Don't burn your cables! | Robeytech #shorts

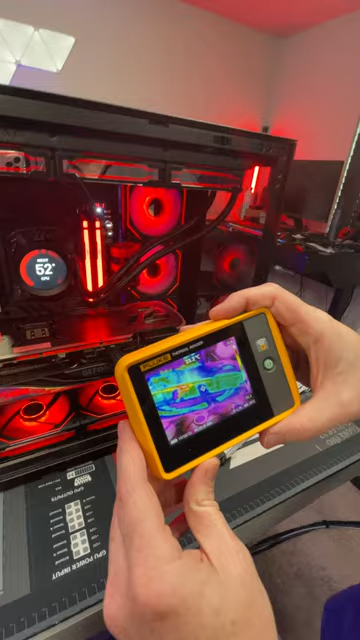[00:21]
Here's the PC, and you can actually see here that we're getting no thermal variants. Like the cable is nice and cold, it's not going to melt. We're actually sitting at 23 degrees.
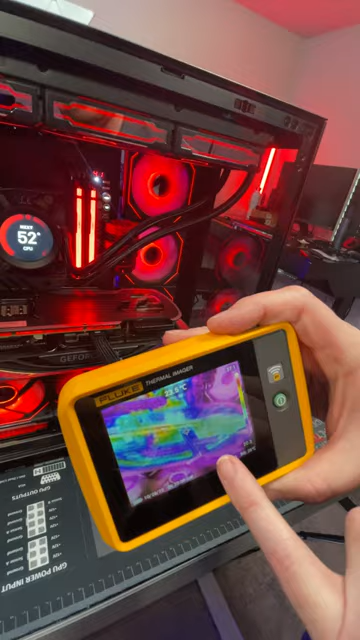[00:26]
There's a hot spot right there, which would be, look at that, 27.9. So again, these cables, no problem in terms of the melting.